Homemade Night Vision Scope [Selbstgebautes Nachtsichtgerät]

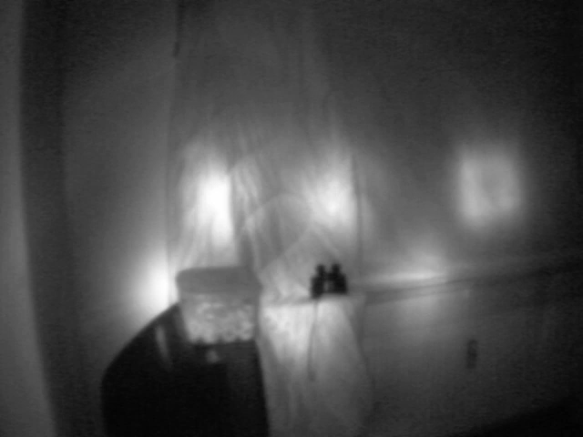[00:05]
It was made of a viewfinder from a broken camcorder,
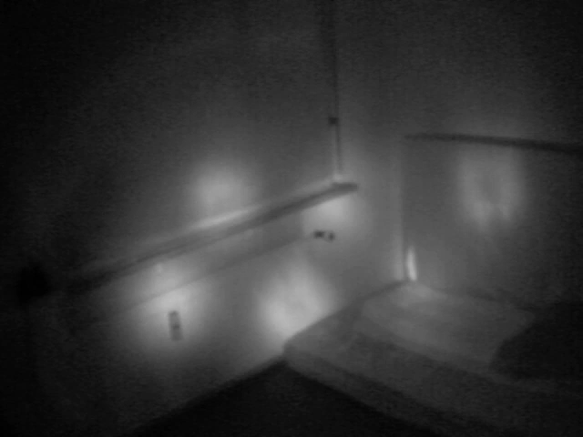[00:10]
a CMOS camera module and a couple of infrared LEDs. I put all these pieces together and how it works you
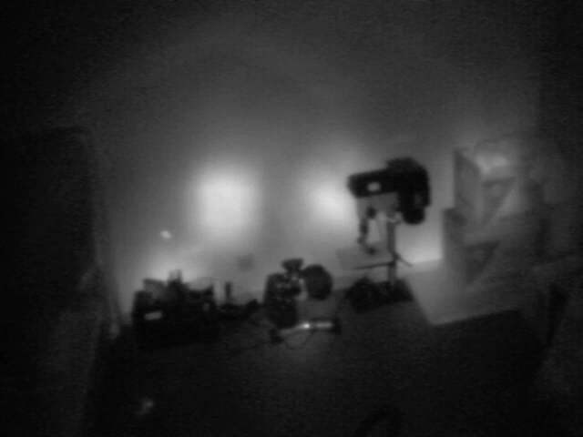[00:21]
can see in this video which was made in complete darkness.
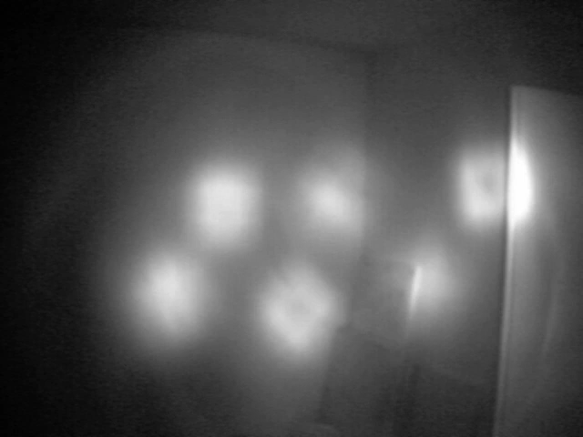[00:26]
The six spots you can see in this video are coming from the narrow emission angle of the infrared LEDs.